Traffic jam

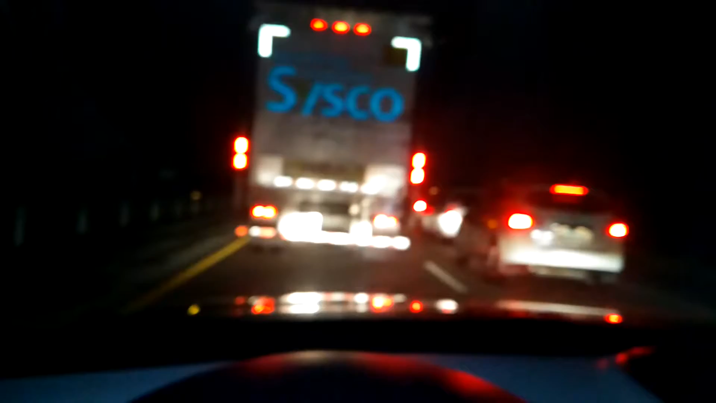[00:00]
Okay, so check this out, folks. I am on the Florida Turnpike. It is 12, 11, 11 minutes after midnight. And after getting out an hour late at my job because of a fire alarm going off, right at the time that I was supposed to leave, I had to take care of that situation. And it took me about an hour to take care of that. I jumped on the turnpike to go home, which is the quickest way to get home. And this is what I get.
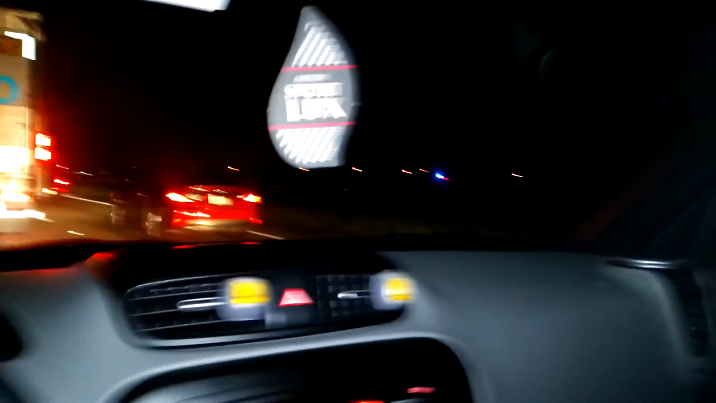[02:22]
Oh, man. I see, okay, now I see more flashing lights. What could it be? I'm very tired. Very exhausted. I gotta be up. I get up around 4 in the morning.
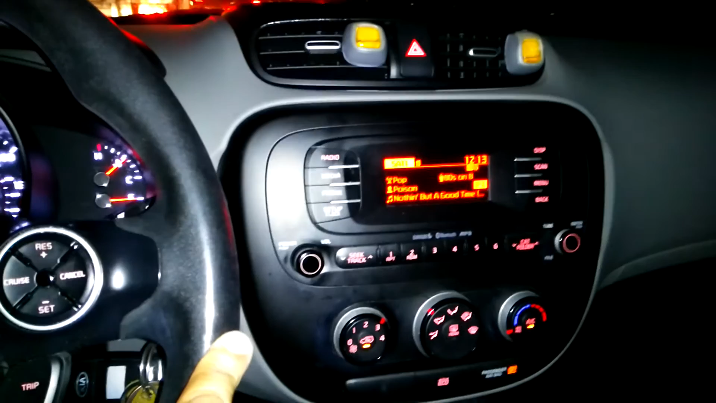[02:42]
Look what time it is right now. I still have to take a shower. Okay, there's a police car. Are you freaking kidding me? They just closed the lane? That's it?
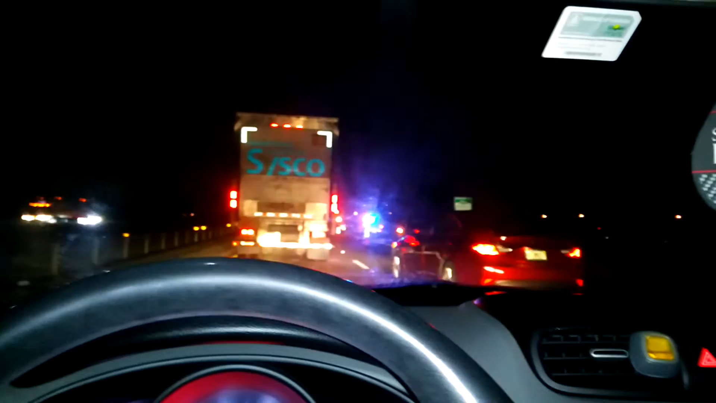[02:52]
There's got to be more to this.
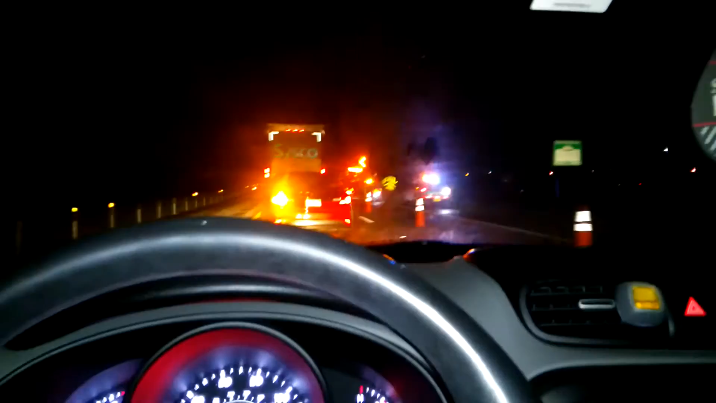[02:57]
Okay. This was an accident. Alrighty. I'm free. They cleared the accident. That was a tow truck there. Alrighty. Hallelujah. I'm out of here. Have a good night, folks. Later.